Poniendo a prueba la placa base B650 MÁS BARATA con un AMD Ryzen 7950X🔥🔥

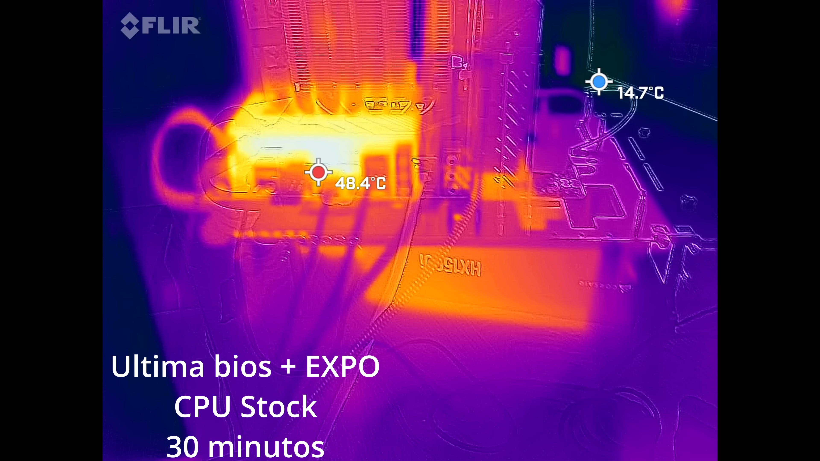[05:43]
Bueno, lo que veis ahí. No mucho tampoco. Hay que tener en cuenta que hace fresquillo. Bueno, fresquillo. ¿Cuántos grados hace?
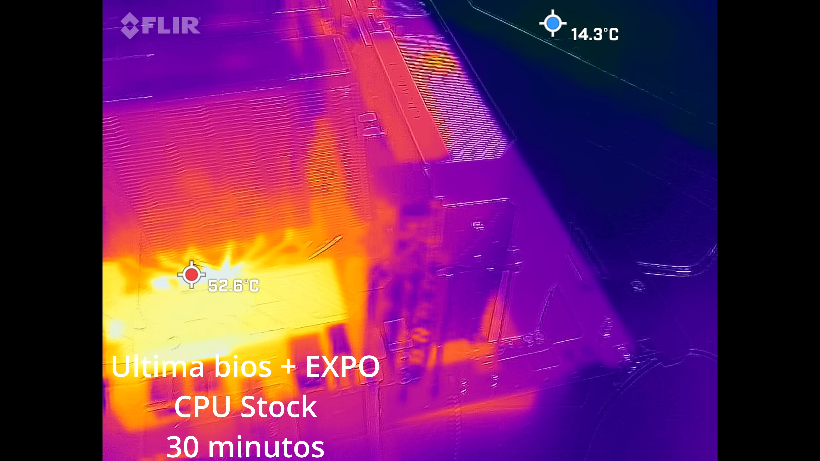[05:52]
18 grados. 18,5. Esta se encaja, pero bueno. El punto más caliente no está en los VRM, está en la parte del chip.
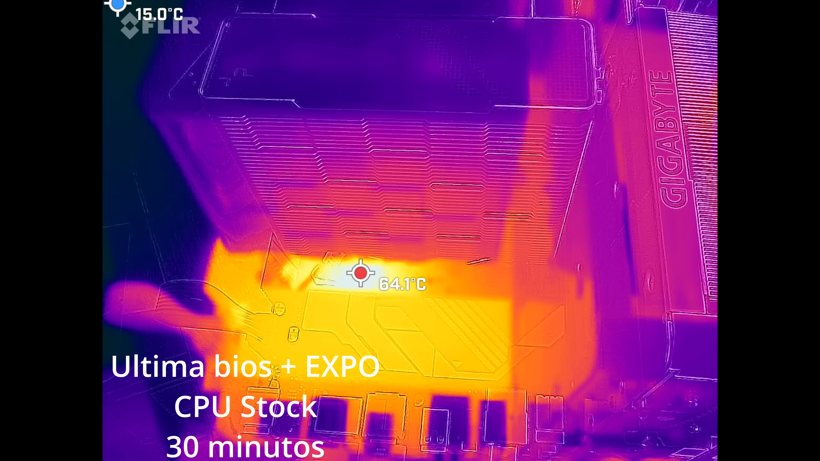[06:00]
Que, a ver, hay 200 vatios ahí, entonces en esa parte es donde está más caliente.
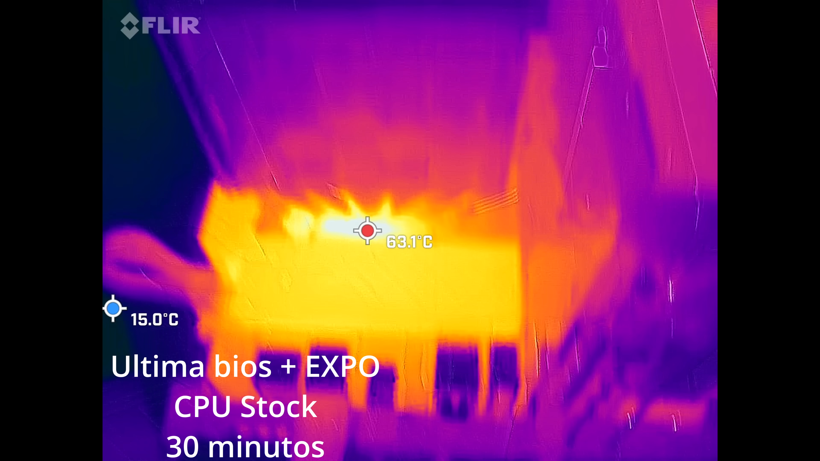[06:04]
En los VRM pensaba que iba a estar más caliente, pero...
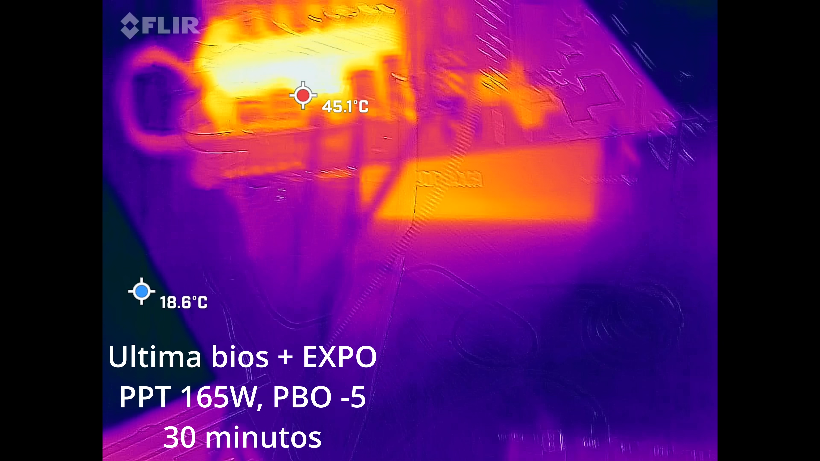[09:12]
Mismo escenar de antes. Cámara térmica. Ahora vemos que, mira, está en 48 y pico, una cosa así. Se ha reducido bastante. Y esto, bueno, queda 14 segundos. 47 y pico.
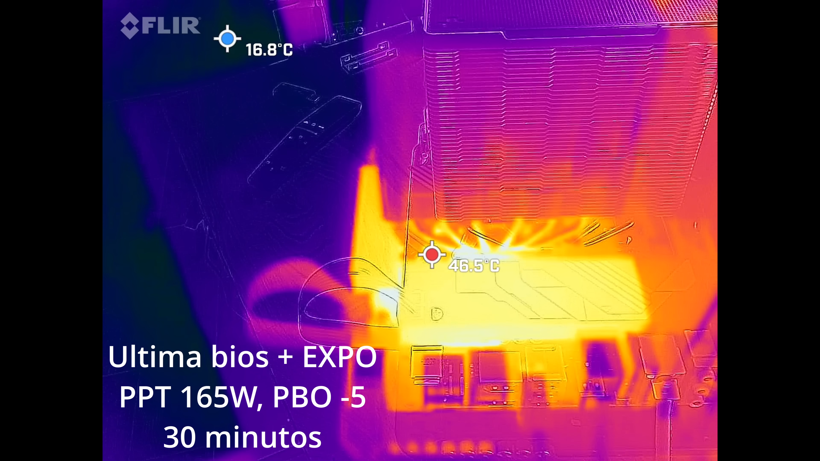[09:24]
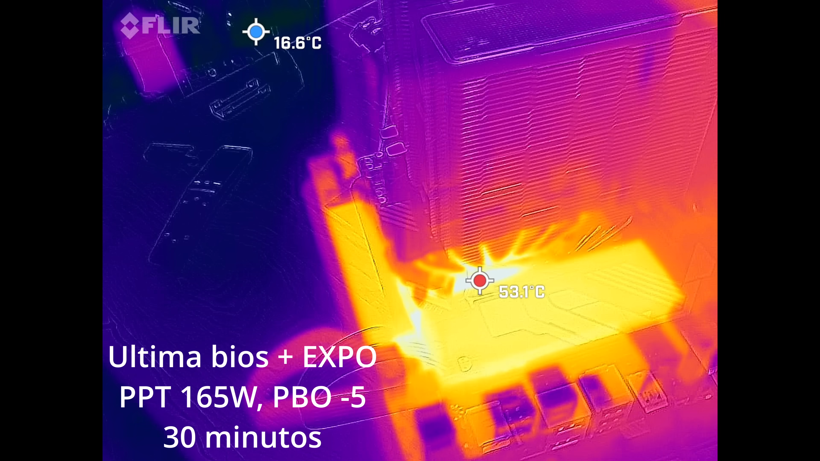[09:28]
Pero bueno, sigue estando la temperatura más alta en, bueno, 52 en la zona del procesador.